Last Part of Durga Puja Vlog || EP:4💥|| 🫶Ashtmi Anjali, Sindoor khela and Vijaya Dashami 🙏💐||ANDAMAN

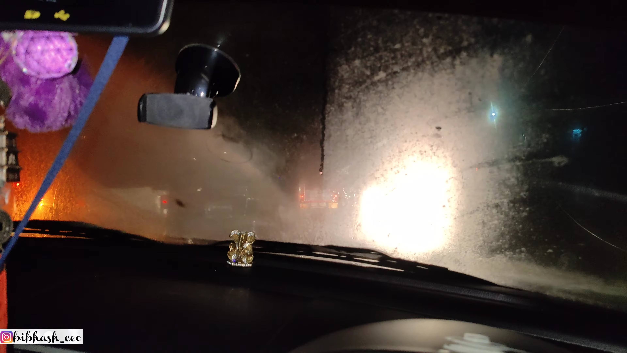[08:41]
तो गाइज आ गए भीड़ वाले जगह पे फिर से, इधर में ज्यादा ही पॉपुलेशन और पॉल्यूशन हो रहा है आजकल।
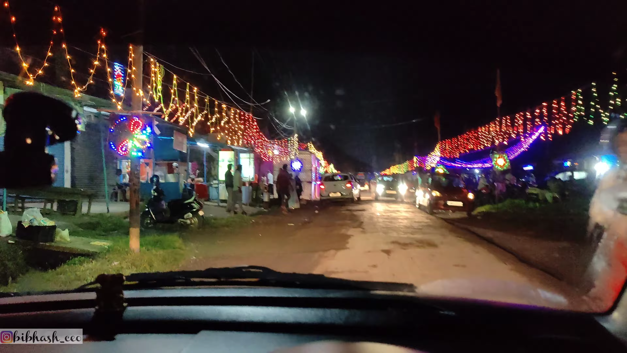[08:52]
तो जैसे कि देख सकते हैं आप,
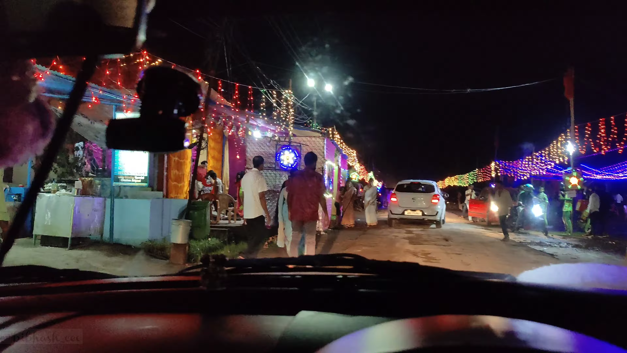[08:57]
अभी भी यहाँ पे भीड़ है, अभी भी भीड़ है।